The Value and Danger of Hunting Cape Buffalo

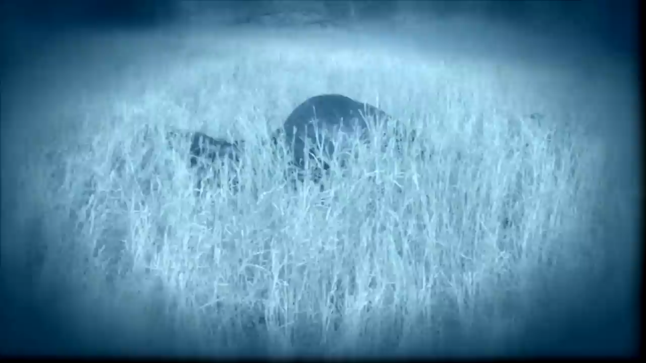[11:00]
When I got up on him, I was able to see exactly why I needed so much firepower. Because these are massive animals. Beautiful boy. I mean, we looked at a bunch of them.